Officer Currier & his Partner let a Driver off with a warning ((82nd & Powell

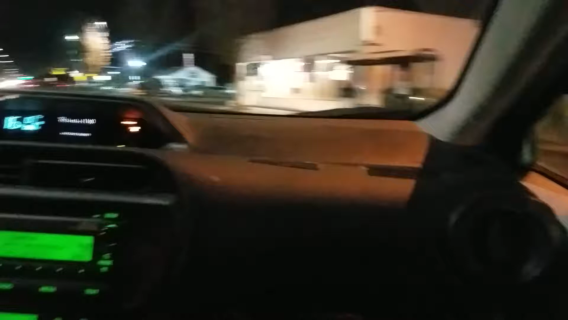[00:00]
82nd and Powell area. Just seen this cop go through the intersection. He lit him up, lit something up.
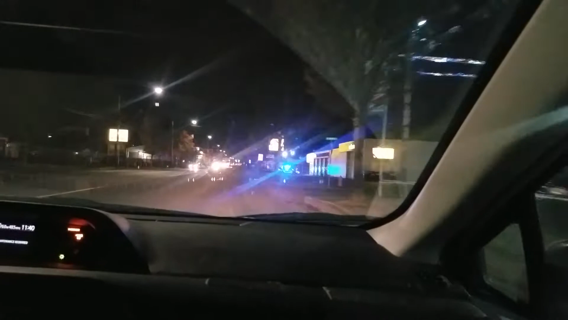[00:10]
And then what's your location? So we're gonna go see what's up. Here we are approaching.